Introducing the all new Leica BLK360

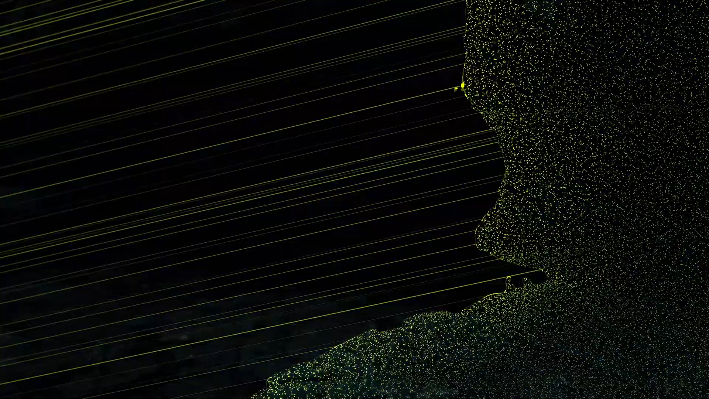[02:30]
For instance, taking a complete spherical image and a 3D point cloud from the BLK360 generation one takes a little over a minute,
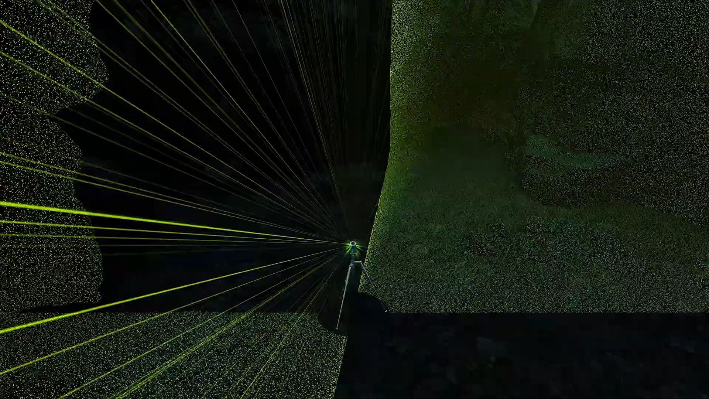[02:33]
whilst the new BLK360 takes only 20 seconds.